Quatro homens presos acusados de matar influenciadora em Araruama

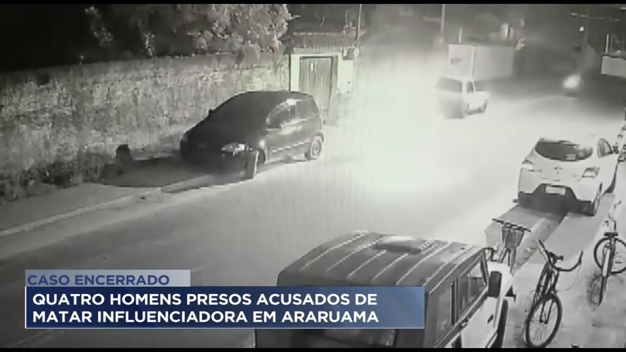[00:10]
A influenciadora digital aparece na garupa de uma motocicleta O piloto é escoltado de perto por mais dois comparsas numa segunda moto A polícia civil aponta todos como traficantes A viagem terminaria no assassinato Foram quatro elementos que praticaram esse crime Sendo um